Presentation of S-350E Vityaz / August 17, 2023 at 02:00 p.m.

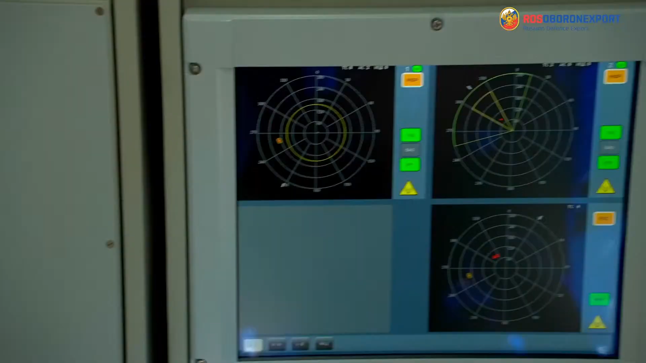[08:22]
Here is the mass attack of the enemy.
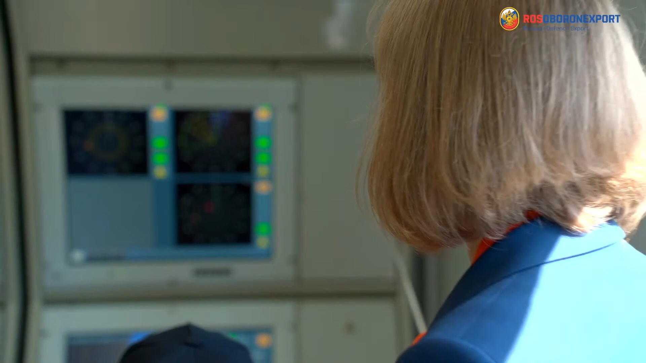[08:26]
97 L6E radar detects the targets.
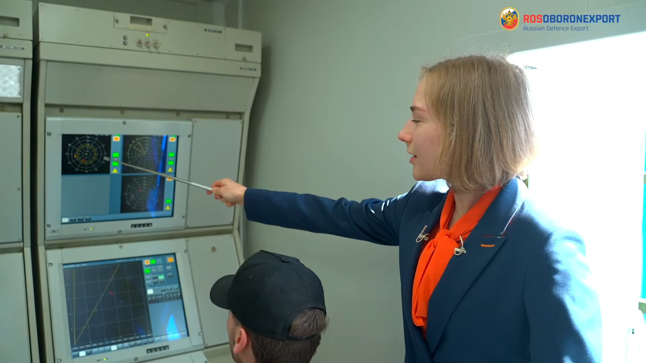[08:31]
One multifunctional radar operates in the
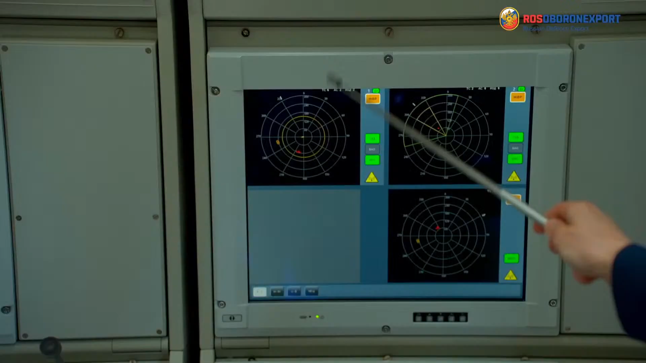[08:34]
circular mode and another operates in the sector mode.
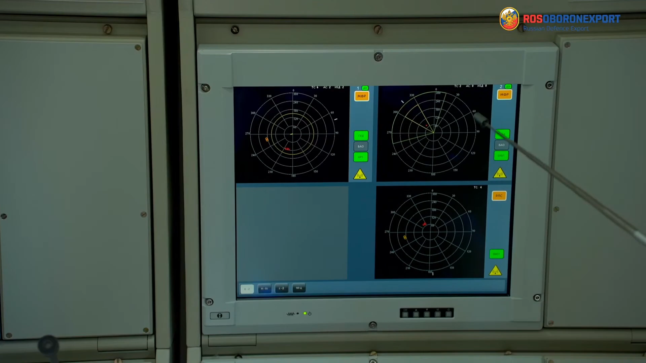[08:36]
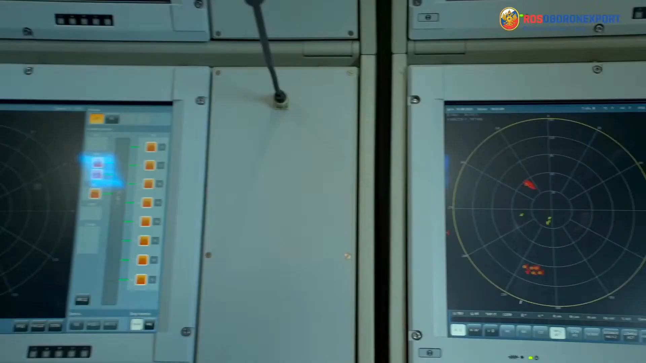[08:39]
The ballistic targets are entering their engagement stone.
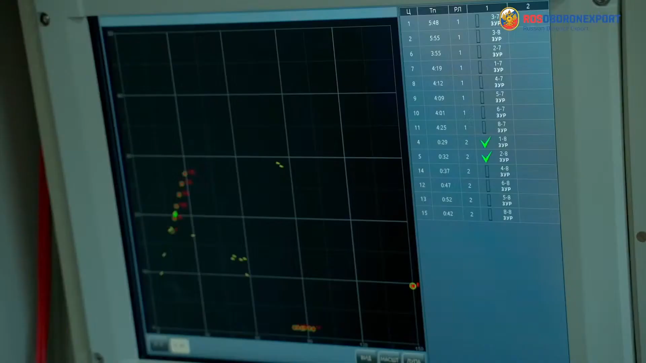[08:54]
Now VTS ADMS is engaging ballistic targets.
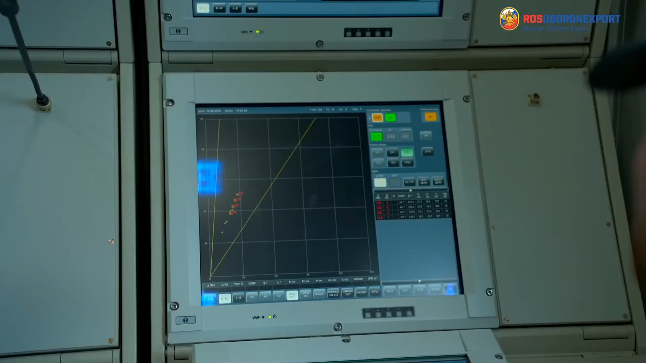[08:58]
All the ballistic targets are successfully engaged.